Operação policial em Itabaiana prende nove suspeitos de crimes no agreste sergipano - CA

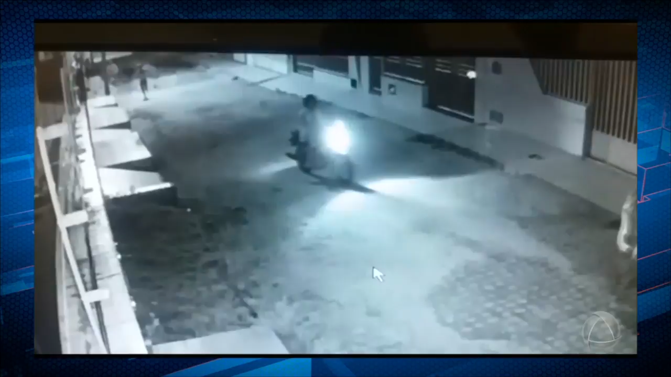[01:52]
O vigilante vinha fazendo a segurança dos comerciantes que estavam na carroça.
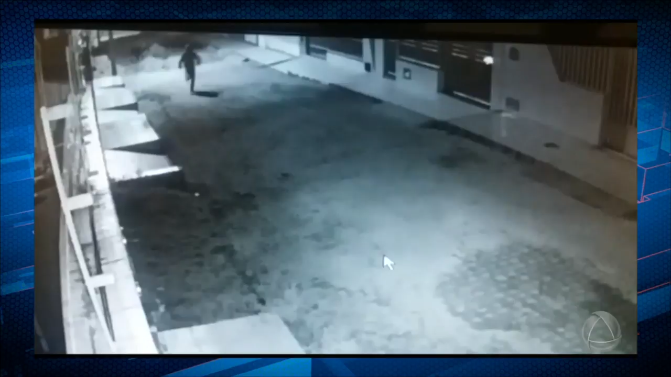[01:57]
A ocasião em que eles se dirigiram para o vigilante para verificar se ele tinha alguma arma ou se ia ter algum tipo de reação. Não houve reação por parte do vigilante.